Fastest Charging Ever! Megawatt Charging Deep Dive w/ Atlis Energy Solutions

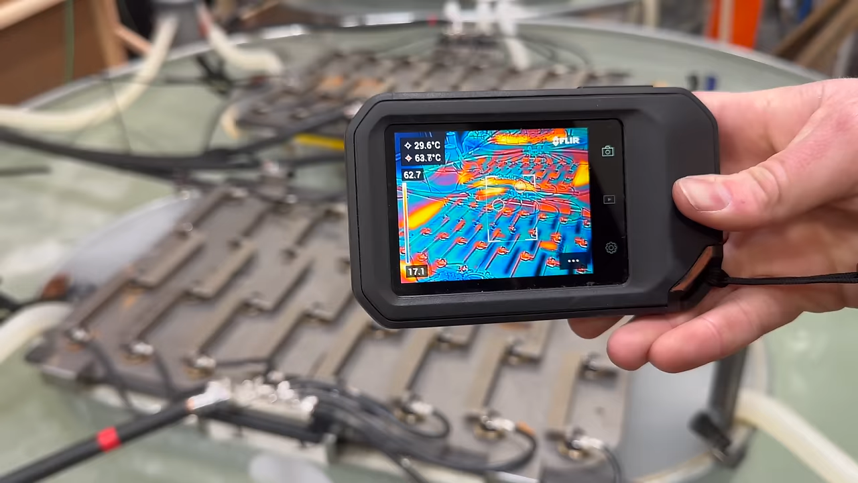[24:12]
Look at all those connections getting nice and hot. So you can see it here. Oh yeah. Let me make it full. Anna, come take a look at this over here.
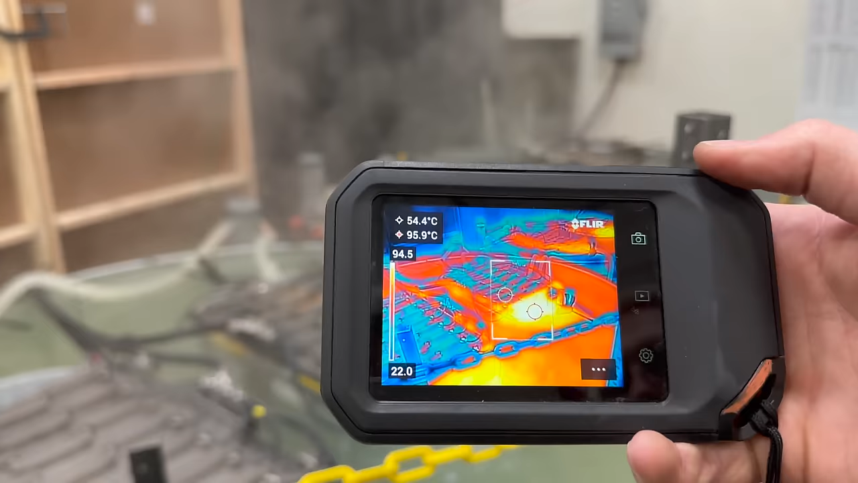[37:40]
We're about safety here. Yeah. Yeah. Don't jump in. That's so freaking cool. We're at 96 Celsius. Damn.